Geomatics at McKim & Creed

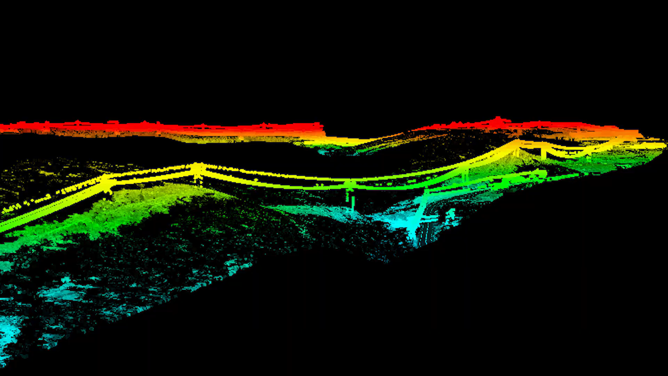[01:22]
Whether we are assessing the aftermath of a natural disaster or surveying transmission lines,
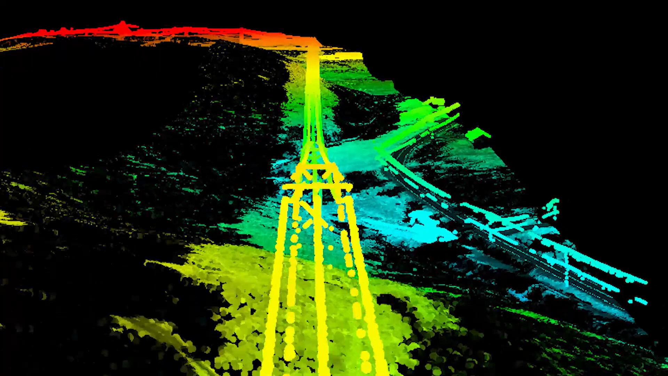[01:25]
our team delivers accurate data that improves and enhances our world.